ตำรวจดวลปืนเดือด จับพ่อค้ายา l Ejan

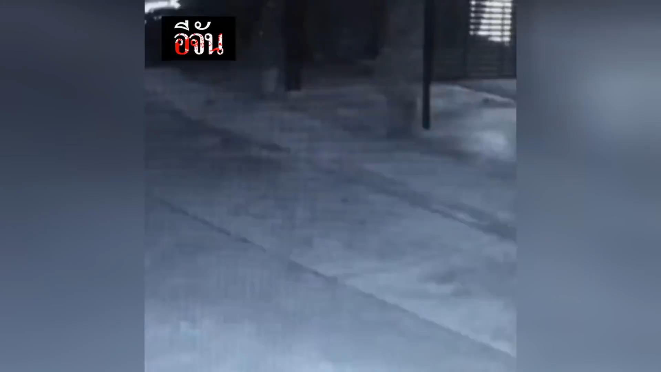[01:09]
รถทางนี้มันทางอยู่ เขาก็อ้อมไปด้านก็ดีมอตาไซด์มันจอด รกขายจอดอยู่ก็เลยชน ก็เลยไปไหนไม่ได้